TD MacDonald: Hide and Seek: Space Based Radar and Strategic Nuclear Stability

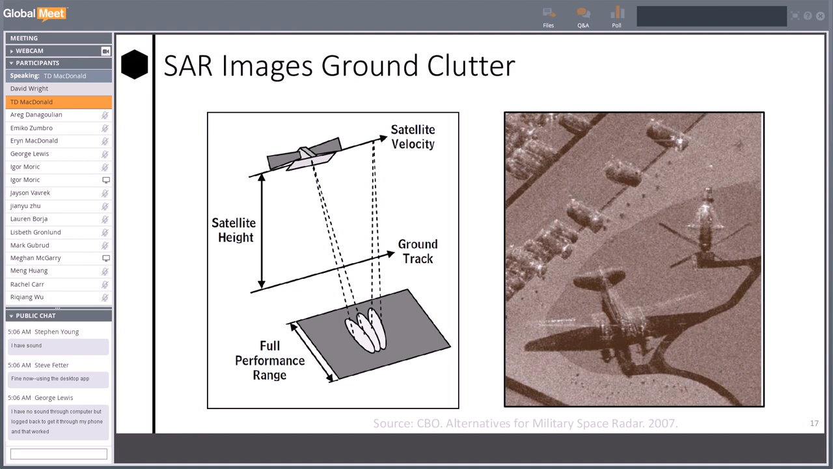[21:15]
And you can use that to produce these very high-resolution images. So, this is actually collected from a plane, but it's from that CBO report. It shows you that you can form images of scattering objects on the ground using radar. And, again, we want to figure out sort of how effective this would be at monitoring areas.